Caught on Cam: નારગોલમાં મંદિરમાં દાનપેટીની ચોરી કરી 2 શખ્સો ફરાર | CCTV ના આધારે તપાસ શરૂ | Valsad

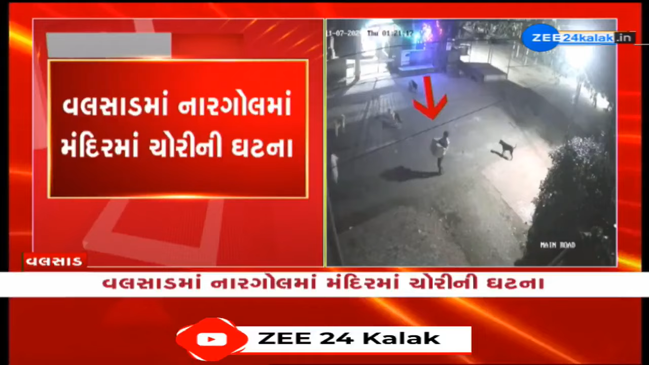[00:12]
દાન પેટિની ચોરીની ઘટના સિસીટિની કેંરા મ માતા
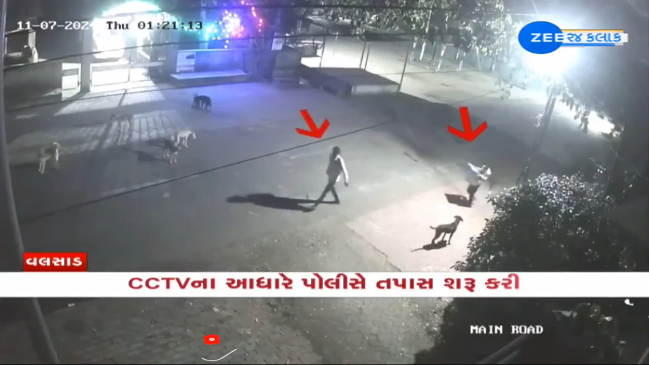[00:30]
નંમંં દાની પેટીની ચોરી કેરીતે ચોરીક્રવા માવી તાના દરશ્ય ટેવી સ્રીની પેતે કેવરીતે ક્યુવાક અહીઆ દાન પેટી ઉઠાવી નલેજે રેવ છે ફરાળ થેગીતો જોકે ગણતે ને આરોપી ને જેજ ઉમર્ગામ તાલોકાન જે